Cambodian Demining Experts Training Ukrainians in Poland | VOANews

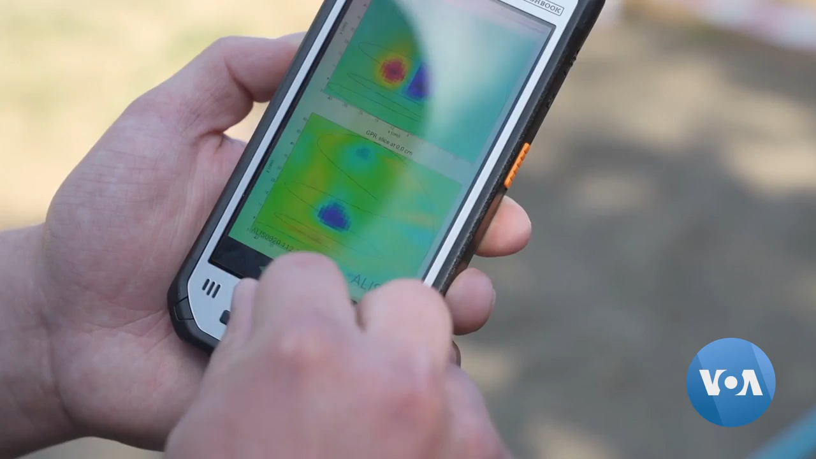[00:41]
And if you look at the screen, you have to determine is it mine or it's just a piece of metal.